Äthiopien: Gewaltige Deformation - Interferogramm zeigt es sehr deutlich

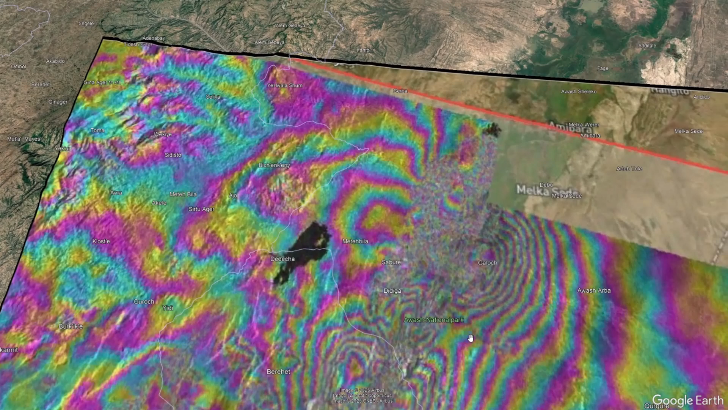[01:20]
direkt am Vulkandofen und hier kann man schon sehen in den geringen Abständen,
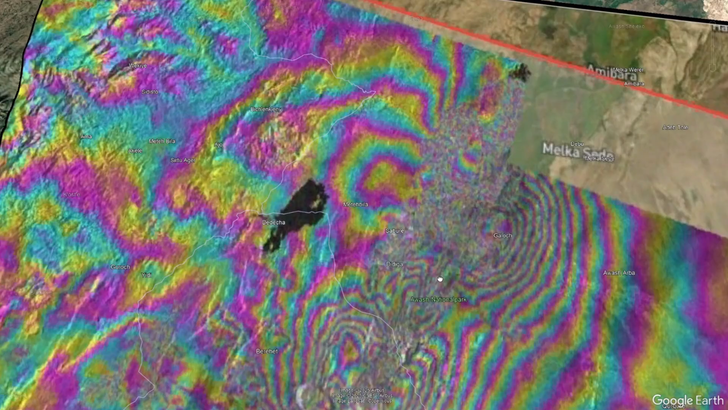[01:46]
Ihr könnt nur gerade jetzt hier aus diesem Interferogramm nicht genau ablesen, ob wir in diesen zwei gezeigten Bereichen hier, die zeichne ich euch jetzt einmal gerade ein, so,
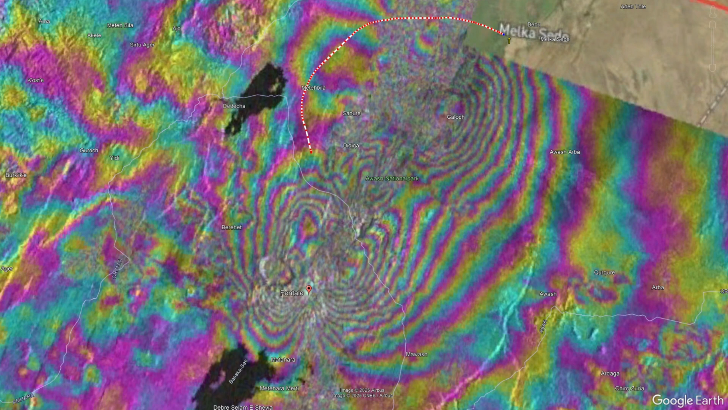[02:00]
das sind einmal diese Bereiche hier und einmal dieser Bereich hier, rund um den Vulkan Fentale im Südwesten und das, ich denke mal, das könnt ihr jetzt gerade nicht so wirklich erkennen, aber wir haben hier ein satellitenunterstütztes Radarsystem, was hier anhand von Wellen funktioniert und es gibt hier unterschiedliche, ja, was heißt unterschiedlich, es gibt hier Zyklen, die dort angewendet werden und einen Farbbereich, eine Farblinie, die ihr hier erkennen könnt, hat ungefähr immer,
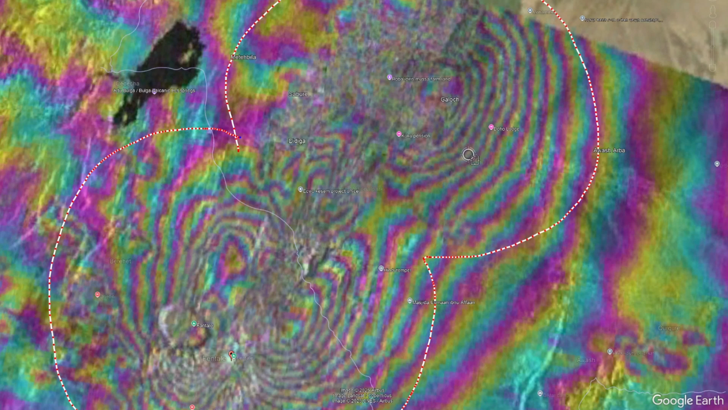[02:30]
ja, so einen Höhenunterschied von ungefähr 2,8 Zentimetern, auch von ungefähr, jetzt anders genannt, 28 Millimeter,
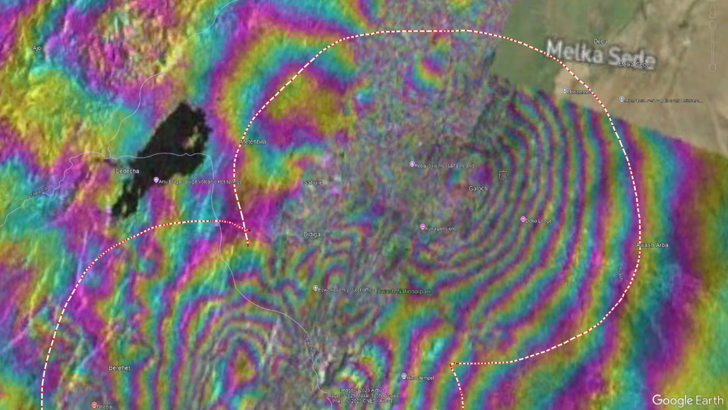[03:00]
ne, letzten Jahres, seit Dezember 2024 und das ist eine enorme Steigerung, so, und gleichzeitig heißt es auch, das blende ich jetzt einmal gerade hier wieder aus,
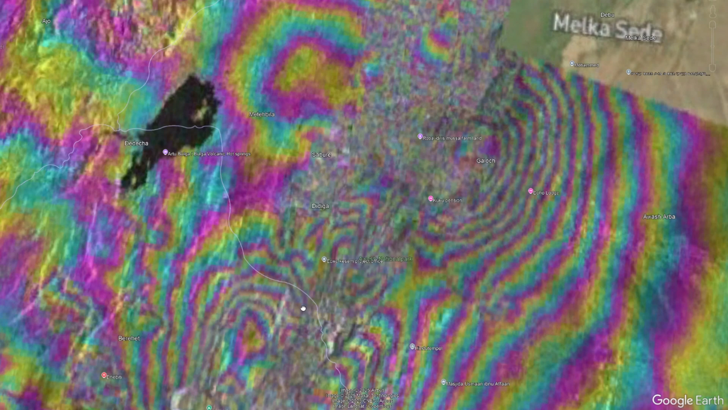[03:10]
und gleichzeitig heißt es auch, dass wir eine Deflation,
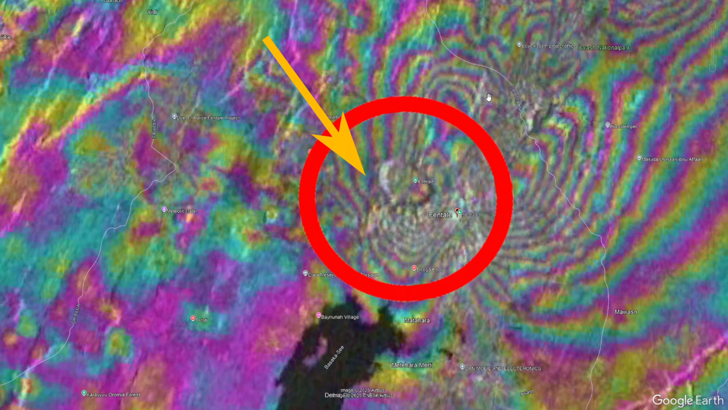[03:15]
also eine Bodensenkung im Bereich Fentale haben und das könnt ihr jetzt hier tatsächlich auf diesem Interferogramm nicht sehr gut erkennen,
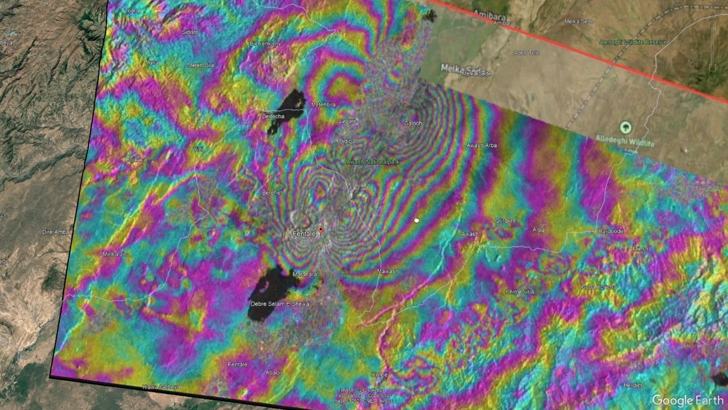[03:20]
aber ich blende euch jetzt gleich eine andere Art von Interferogramm ein, was anhand einer Farbskala arbeitet und darauf könnt ihr den Bereich besonders gut erkennen,
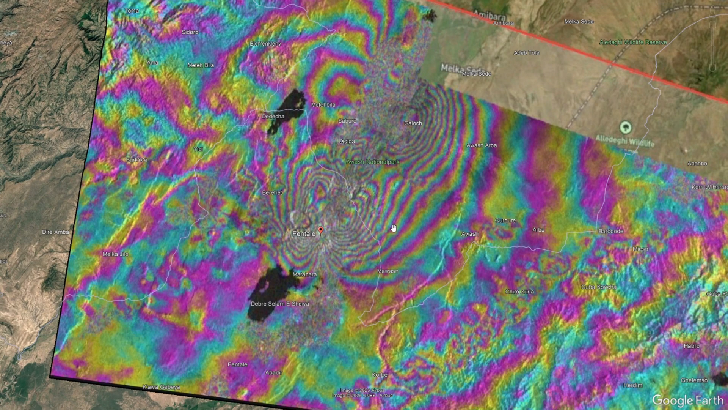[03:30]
wo wir sehr wahrscheinlich eine Deflation haben und sehr wahrscheinlich, sehr, sehr wahrscheinlich sogar eine Inflation. So, ich blende das jetzt hier einmal aus, das Interferogramm, und blende euch dieses ein.
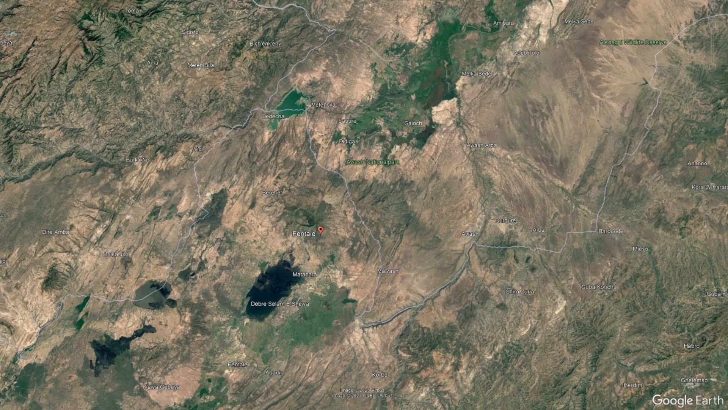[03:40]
Hier drauf könnt ihr jetzt erkennen, dass wir in dem roten Bereich, also hier direkt unter dem Vulkan Doofen, ne, da liegt jetzt direkt hier etwas nördlich davon, dass wir hier einen sehr intensiven Bodenhebungsbereich haben auf einer Länge, ne, weil das kann man ja hier erkennen,
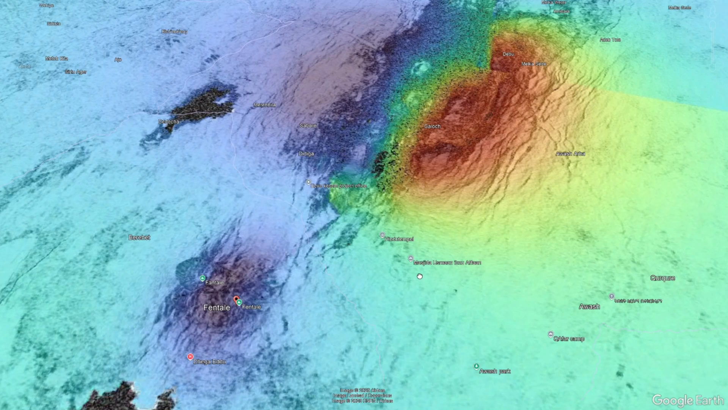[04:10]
das ist ungefähr eine Länge von gut 30 Kilometern und wir haben hier eine Deikbildung, ja, eine Grabenbruchbildung, die sich dort gebildet hat und das Magma aus dem Untergrund schwindet tatsächlich direkt unter dem Vulkan Fentale und hier könnt ihr jetzt erkennen,
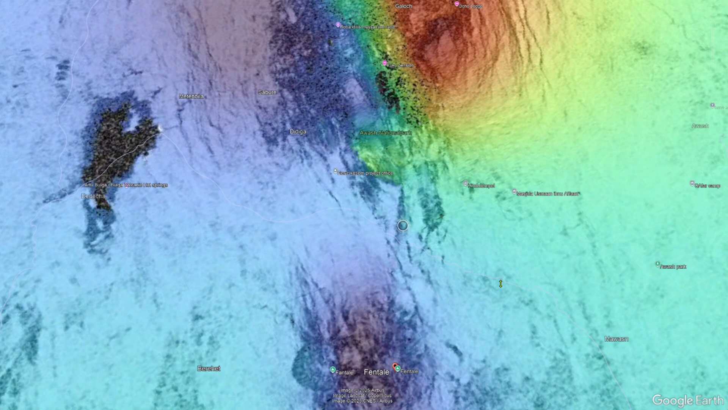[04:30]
welches unter dem Vulkan Fentale schwindet und in diesen Deik hier reinläuft und wir haben jetzt hier Magma schon sehr dicht an der Erdoberfläche sitzen, welches das hydrothermale System, was hier auch sehr dicht unter der Erdoberfläche sitzt, ich habe euch dazu schon einmal ein Erklärvideo gemacht, wie das ungefähr im Untergrund aussieht, blende ich euch mal jetzt gerade ein und ihr könnt es unten auch in meiner Videobeschreibung einmal finden,
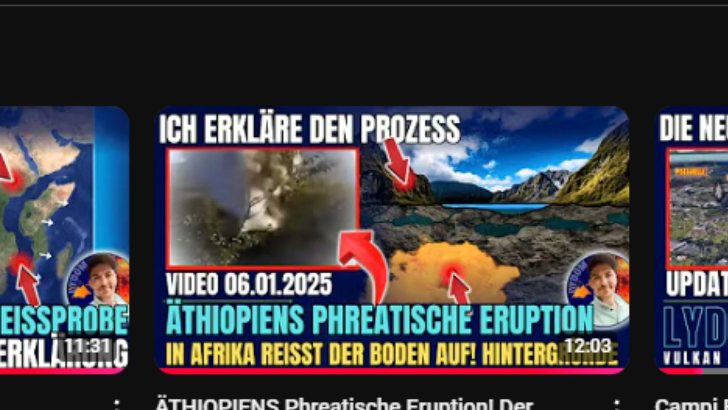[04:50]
würde ich euch sehr empfehlen und dort könnt ihr den Prozess ganz genau jetzt beobachten,
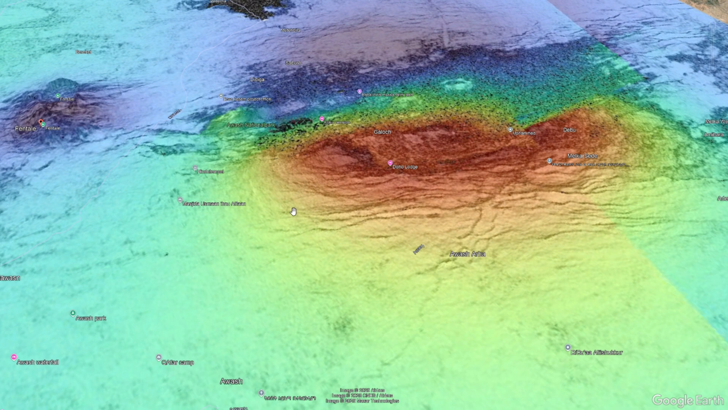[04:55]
das heißt, wir haben aus dem Untergrund von Fentale,
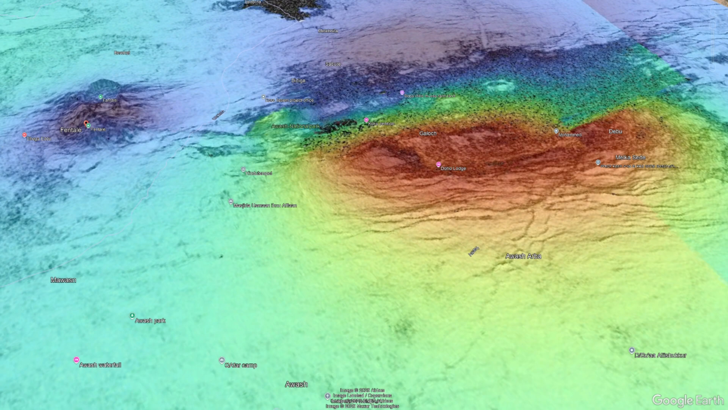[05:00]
also von ungefähr von diesem Standpunkt hier,
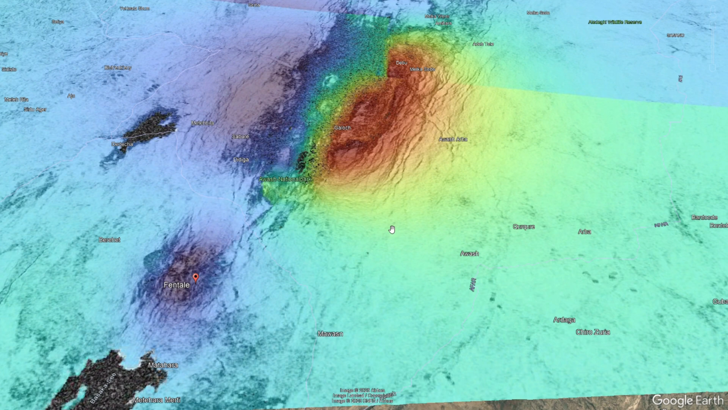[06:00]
dokumentiert werden kann und dadurch kommen überall diese 10 Kilometer Tiefe zustande, also, das ist keine genaue Tiefenangabe, sondern einfach eine ungenaue Tiefenangabe, weil sie nicht genau lokalisiert werden kann, aus welcher Tiefe diese Erdbeben stammen. Wir haben hier jetzt in, ja, gut, also in den Bodenhebungsbereichen direkt im südlichen Teil vom Vulkandorfen, haben wir Magma sehr dicht unter der Erdoberfläche sitzen,
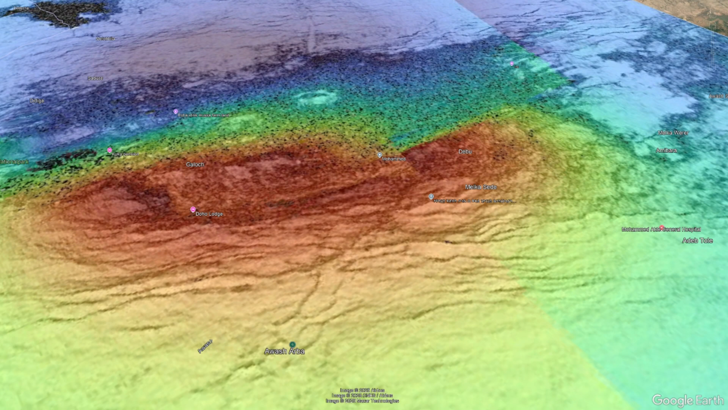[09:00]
ja, da bin ich mir noch nicht so hundertprozentig sicher, was dort in Zukunft passieren könnte. Es ist auf jeden Fall ein saumäßig interessantes Muster jetzt gerade und ich hoffe mal,
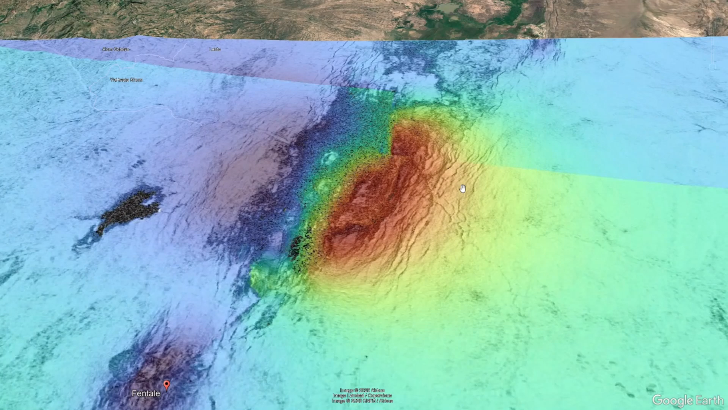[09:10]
dieses Interferogramm hier könnte euch jetzt mal so ein bisschen diese deflationären und inflationären Phasen mal ein bisschen genauer veranschaulichen.